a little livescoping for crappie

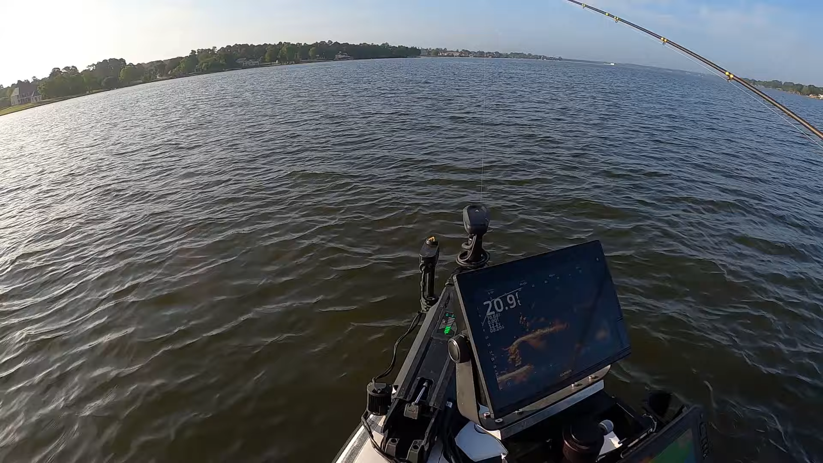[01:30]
They're all following it to the surface. So, with that, they don't want this.
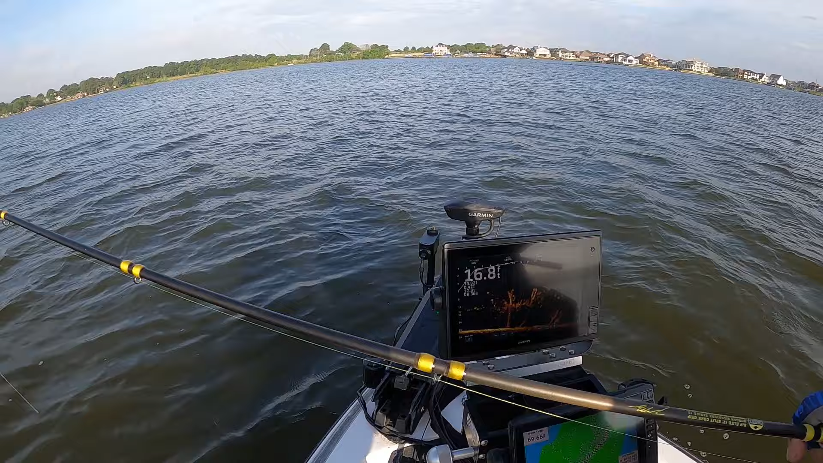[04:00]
we're going to see if that's still there. Big old slab, y'all. Big old slab. Big old slab.
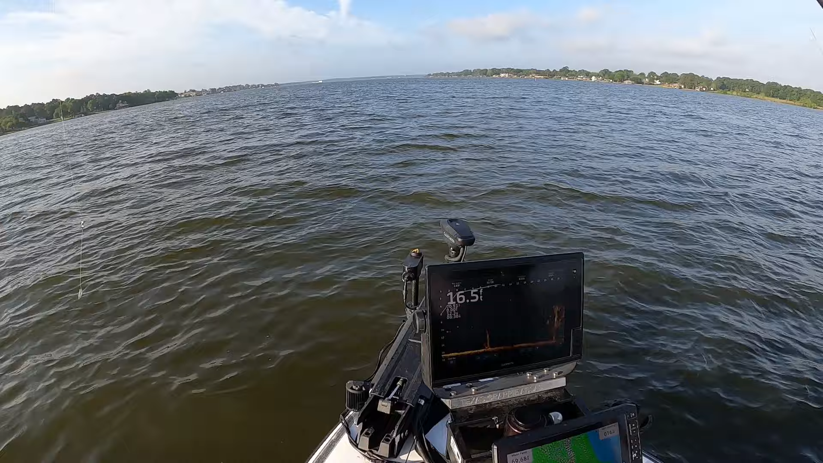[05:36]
I don't know if you can see that or not, but... Fishing that tree up there. A lot of shad. It's no wonder they're not that hungry. They've been feeding good. There's a nice one on top of that tree.
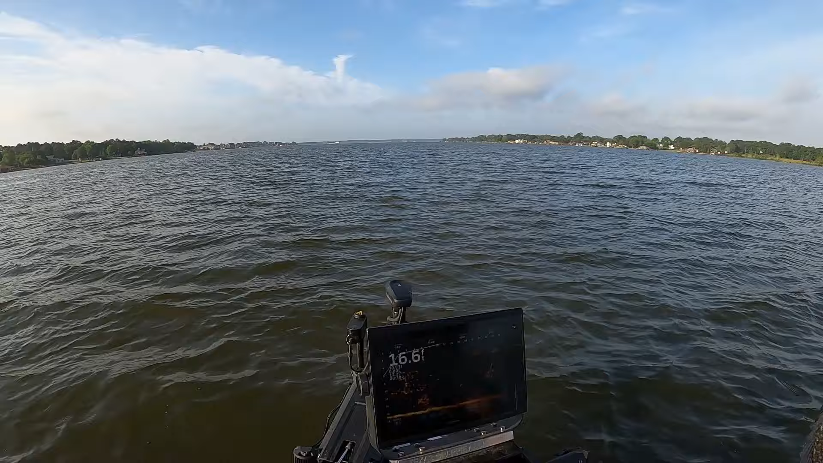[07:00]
Come on, eat it. Oh. Man, he had it too. Well, what are you going to do?
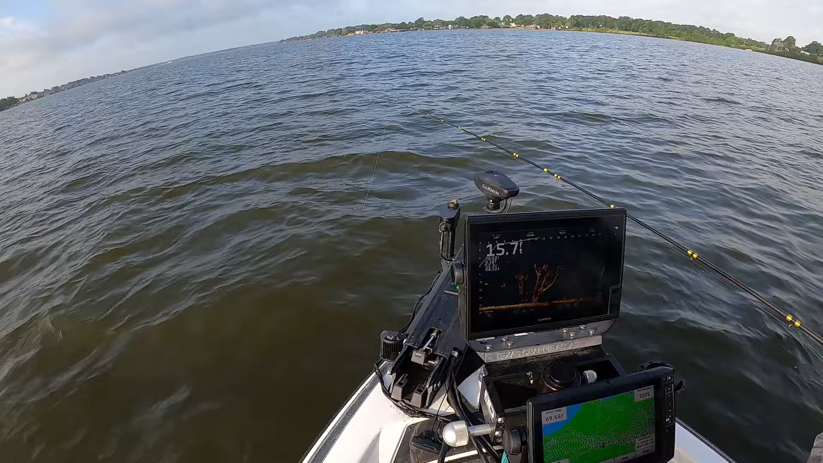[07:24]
Not that one.
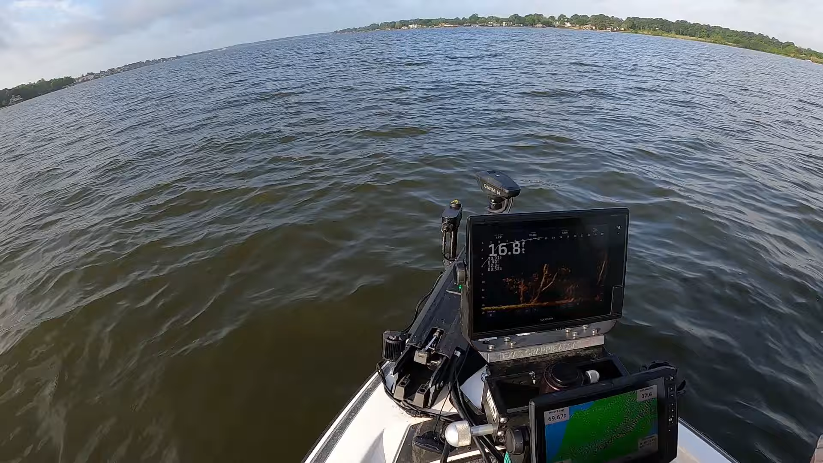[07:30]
Ah, I see. It's a bass. I don't know why.
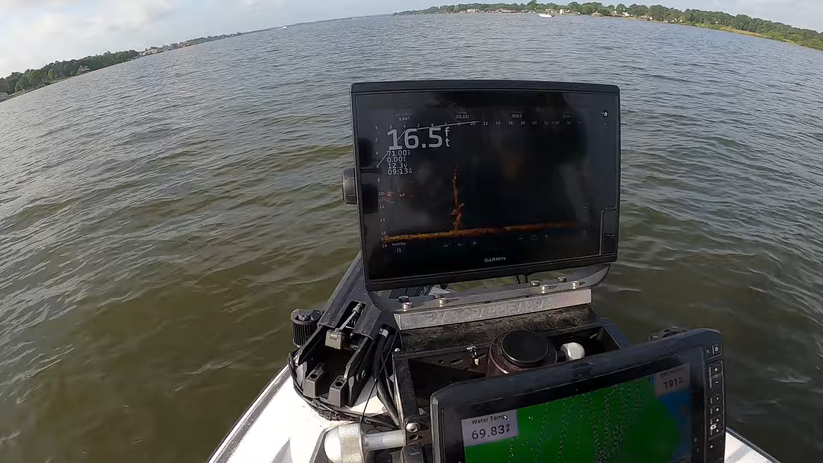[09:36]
No, because I'm just about where I need to be. He saw it, here he comes. Got him.
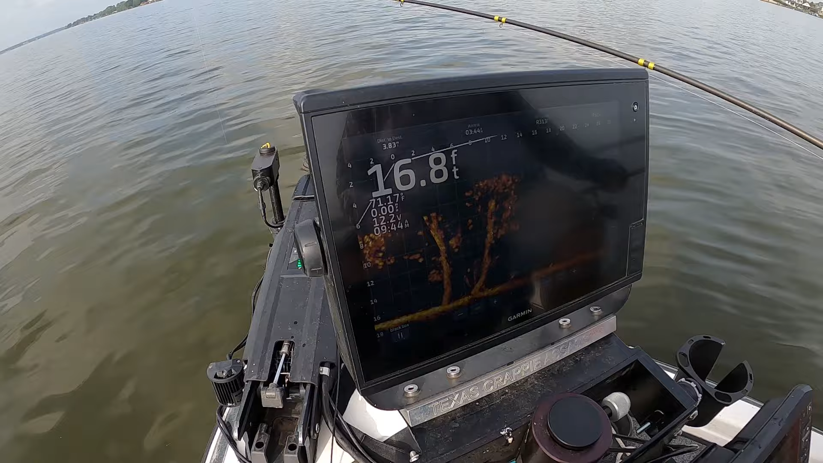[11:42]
On screen: depth 16.8 ft
I'm looking. He didn't even eat it with that minnow. They just fall. They just fall. They just fall.
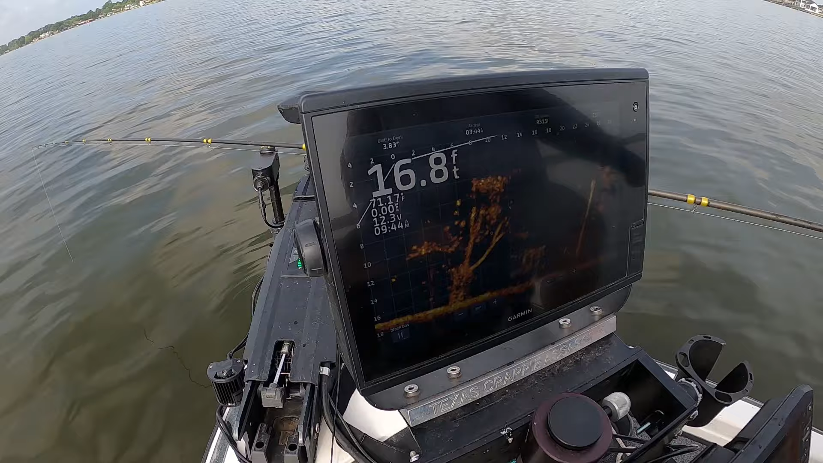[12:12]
On screen: depth 16.8 ft
All over the top of him. He won't touch it. Big ol' slab.
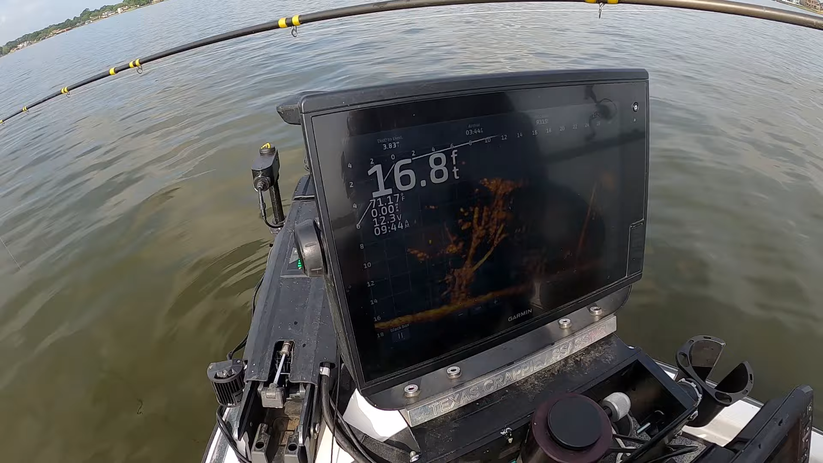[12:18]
On screen: depth 16.8 ft
Oh, what's that? Looks like fish just, warmers out here. That one turned into two. Put that one down on the bottom. I don't know if I'm going to see what the egg even does. Let's see what it is.
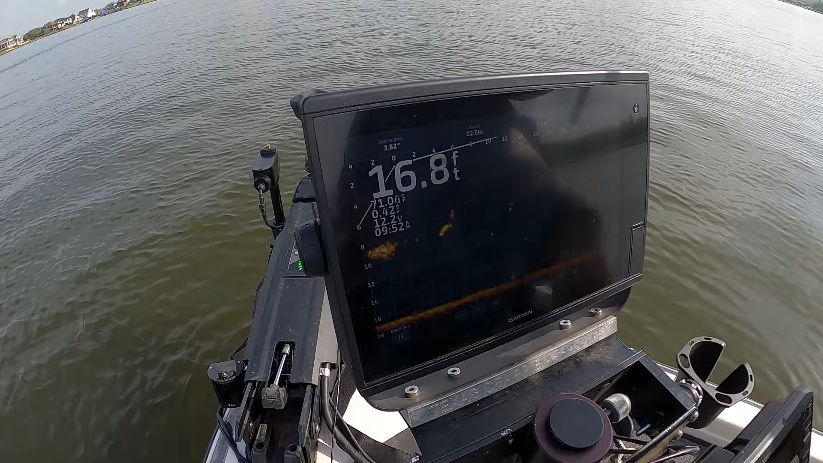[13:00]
On screen: depth 16.8 ft
Catfish. Yup. Drum. Roaming drum. You can get off any minute.